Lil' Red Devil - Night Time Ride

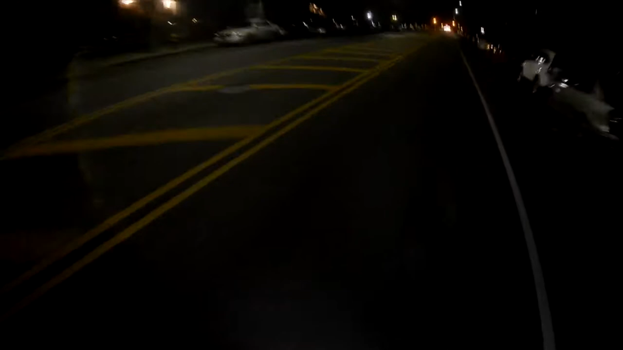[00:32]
And as you may notice, headlamps are sputtering a little bit, and that's mainly because I decided to wire to a common frame ground on the bike, and it's shaking with the engine and all the bumps. That, and it's quite literally all electrical tape and hot glue. No fucks were given.
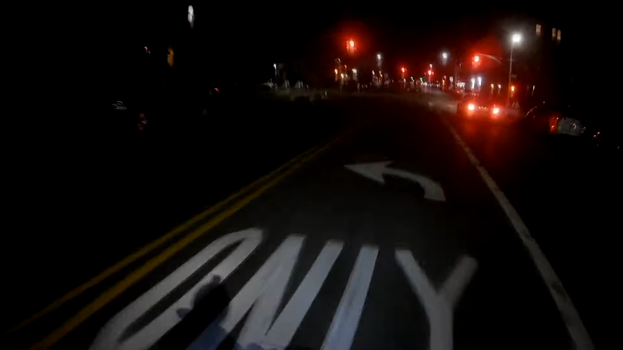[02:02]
This is my lane. I'm making a left turn. Fuck you, you ain't gonna do nothing about it. No right turns for you. Loop-a-doop.
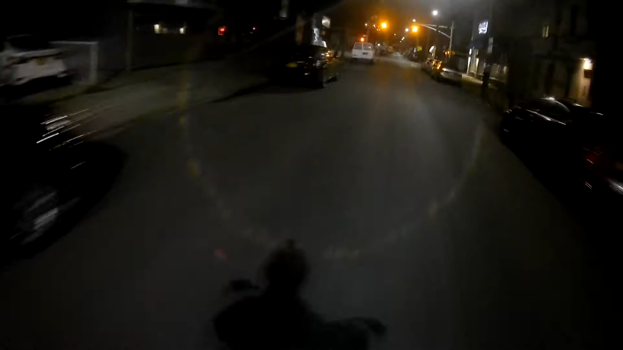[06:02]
Oh, criminy, where are we? Oh, this is another area that's like total nightmare to navigate, but at night is totally asleep.
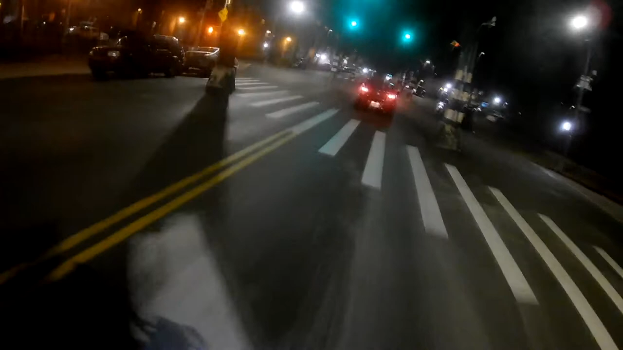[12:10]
I win. Yep, they're right behind me. Fuck you.